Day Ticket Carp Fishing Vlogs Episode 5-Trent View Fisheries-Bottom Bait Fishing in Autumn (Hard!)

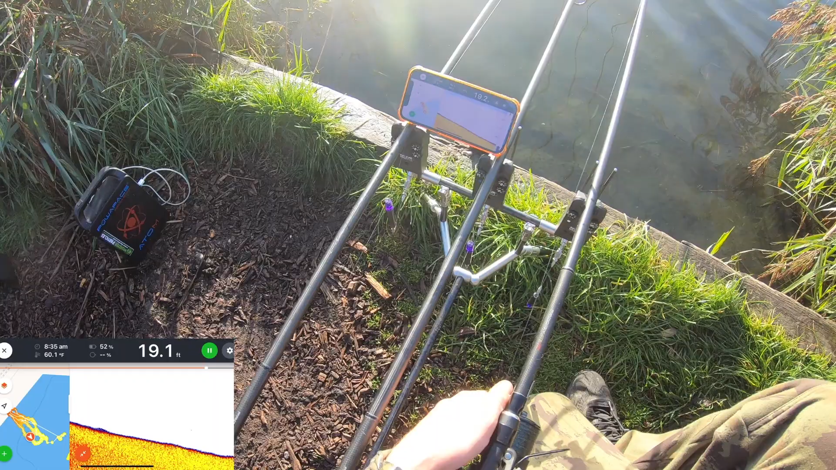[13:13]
On screen: depth 19.1 ft, water 60.1°F
19th out there Absolutely clean bottom And it's not scanning any fish up whatsoever Which is not the best